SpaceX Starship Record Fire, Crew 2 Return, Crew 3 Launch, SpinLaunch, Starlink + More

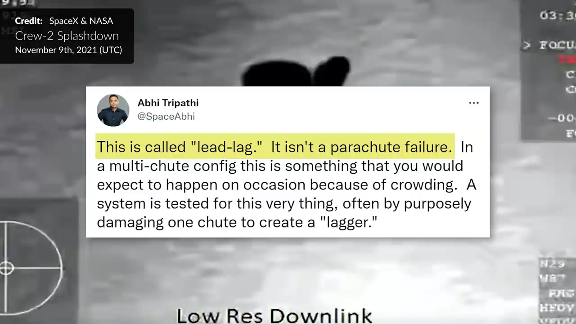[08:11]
With multiple shoots, this is expected to happen on occasion because of the crowding there. And there we go, splashdown of Endeavour into the Gulf of Mexico.
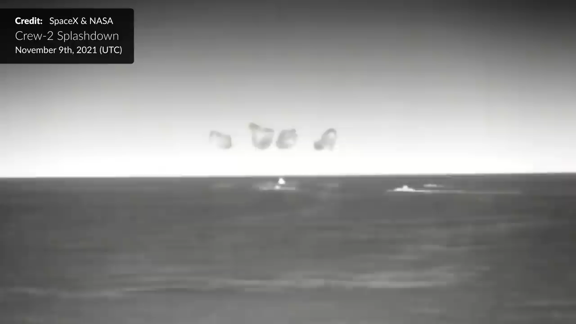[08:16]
Shortly after, they were recovered by the Dragon recovery vessel Go Navigator.